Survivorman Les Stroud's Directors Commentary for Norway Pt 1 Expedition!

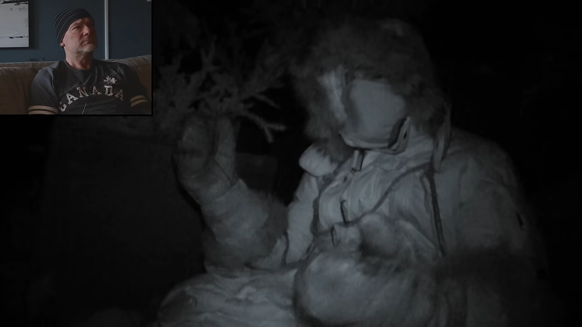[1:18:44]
I'm wearing pretty much everything that I have. Every scrap I could find, I'm wearing or wrapped around me. Got the sleeping bag wrapped up around me and underneath me. I'm on a solid wood platform between me and the snow, and it makes such a huge difference. I can't think anymore. I need some food. Being able to think clearly in any survival situation is vital, and the biggest challenge to that is lack of sleep.